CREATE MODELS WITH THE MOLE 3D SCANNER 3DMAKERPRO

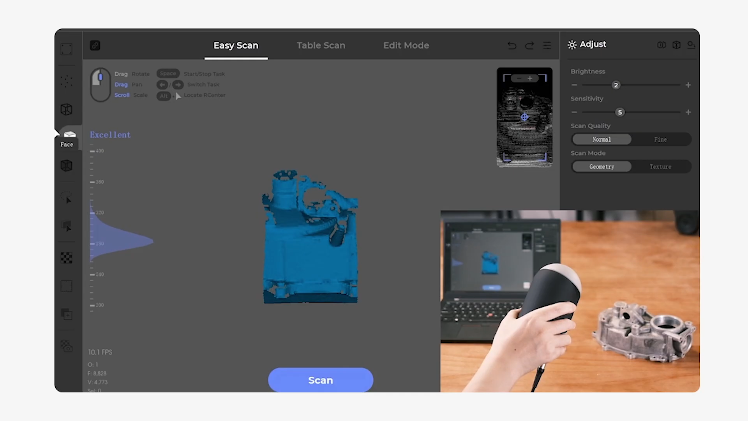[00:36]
Equipped with optical anti-shake modules, the Mole ensures smooth and stable scanning.
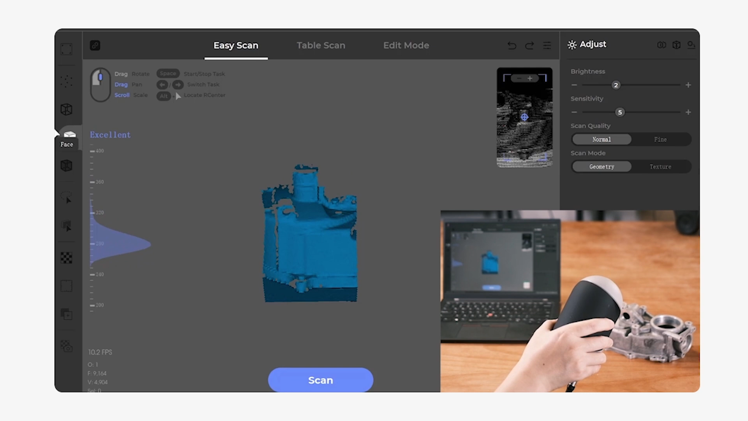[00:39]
The Mole's compact and ergonomic design makes scanning effortlessly, whether it's in handheld or turntable mode.
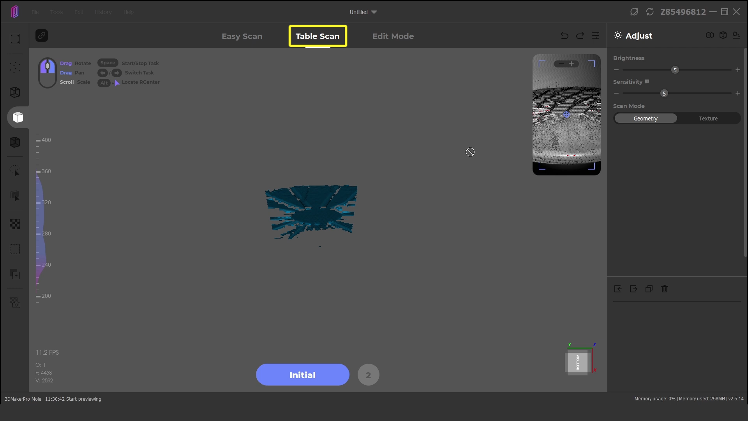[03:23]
or table scan which is used with the motorised turntable base for scanning 15 to 300mm sized objects.
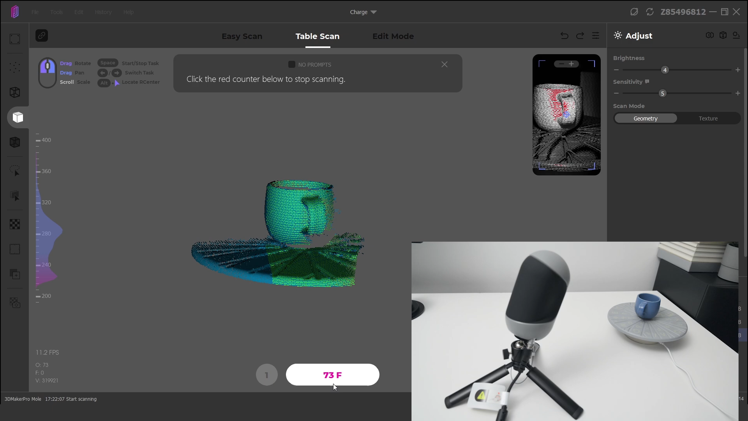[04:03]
During this time, the scanner will capture many individual points on the surface, and map them in a 3D space. At this stage we'll have the top of the model scanned but missing the underside.
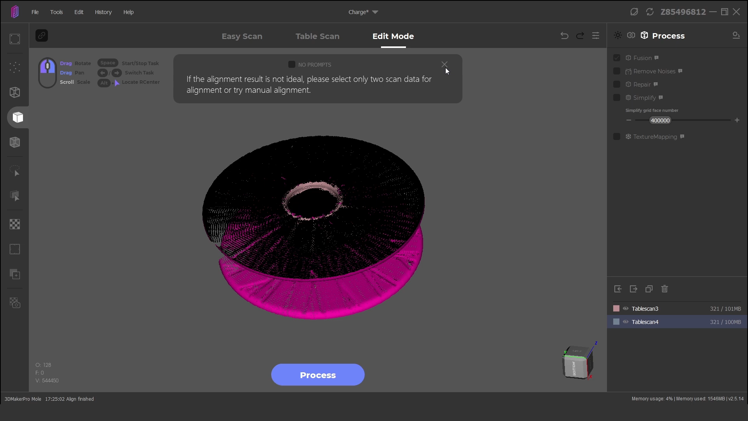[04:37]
Once aligned is clicked, we have a successfully aligned part.
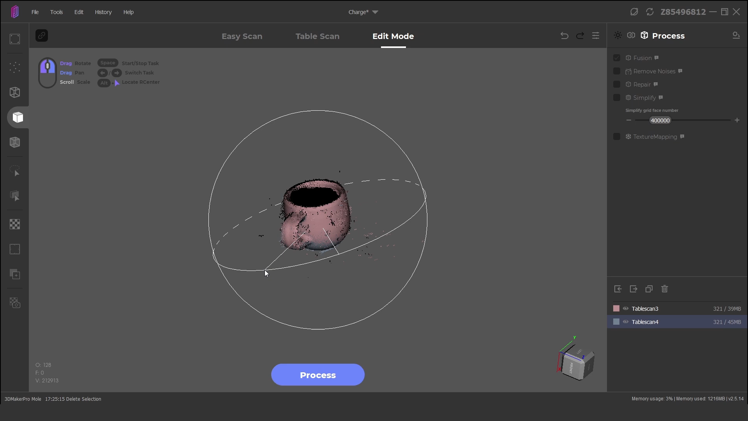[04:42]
The last step is to process the scanned data points into a mesh.
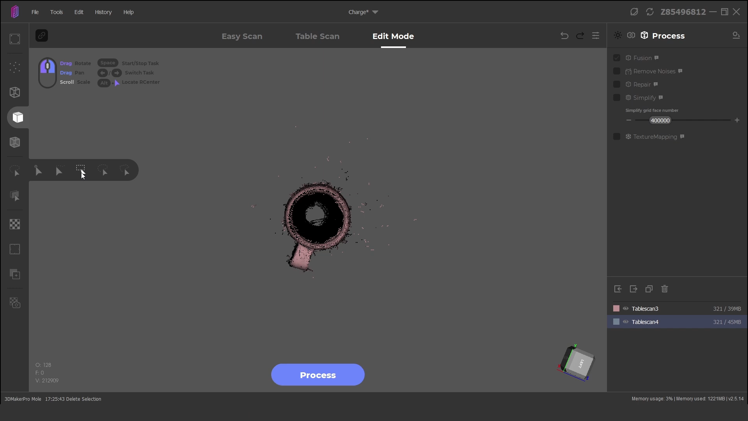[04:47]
We just need two of the scanned files selected, and click on apply.
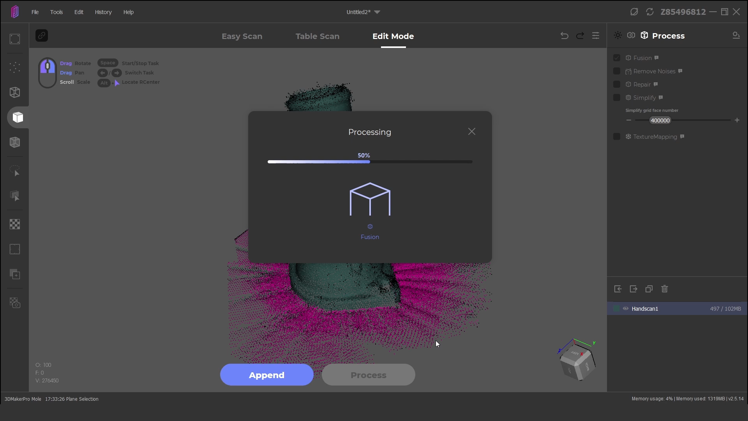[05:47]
From here we can click on process to turn the model into a mesh.
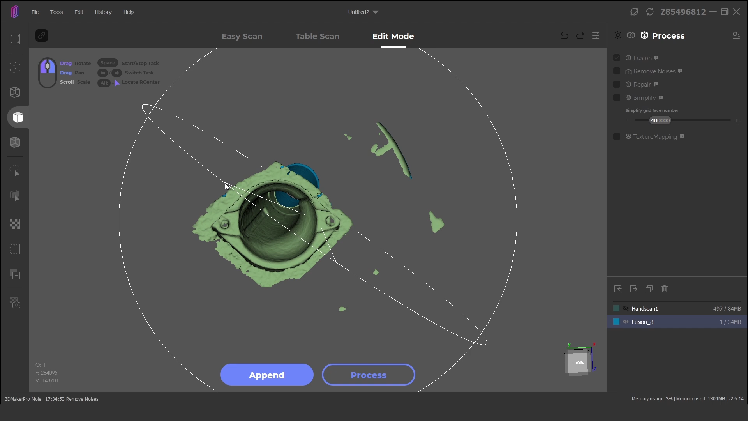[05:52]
There are a few areas around the model that need to be cleaned up, and these can be improved by taking more time in the previous steps.
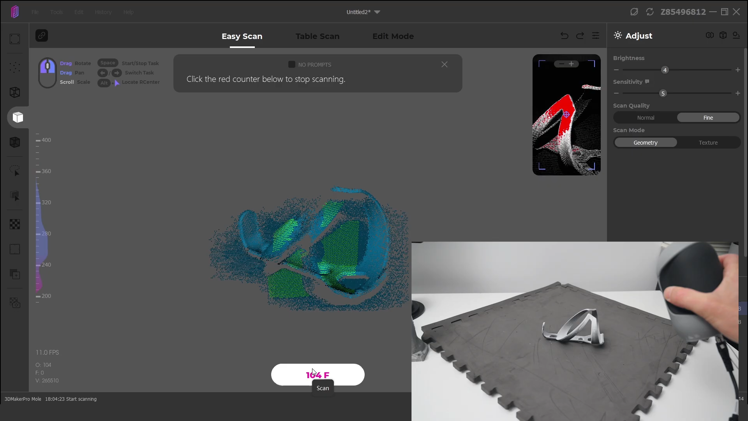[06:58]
Then the object is placed on a flat surface, and scanned in handheld mode.
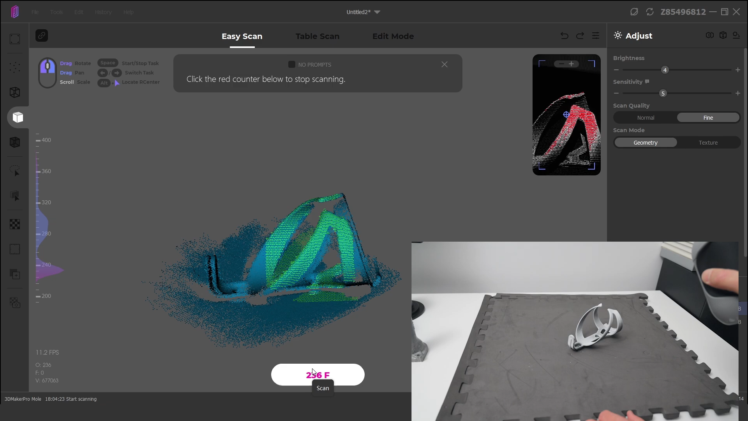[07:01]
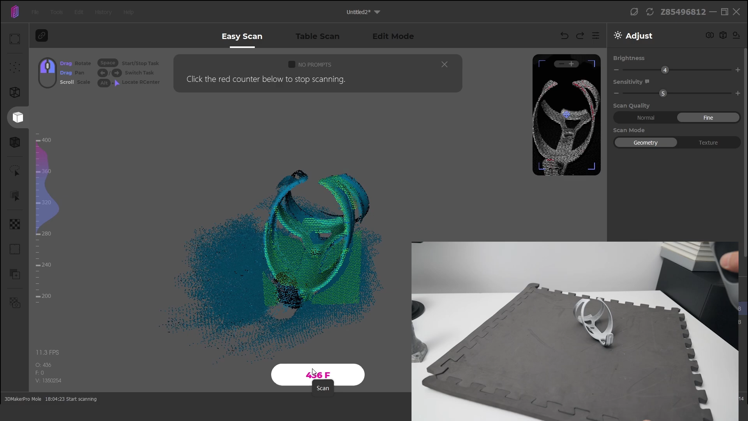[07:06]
A total of 2 scans are completed of the top side and of the underside of the bottle cage, to capture all angles.
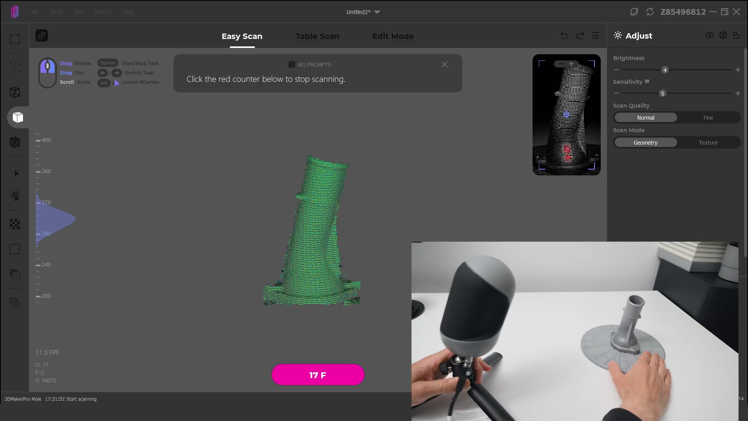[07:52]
The Mole 3D scanner and software can produce functional scans of parts where you're looking to reverse engineer an item, or to design and customize a part.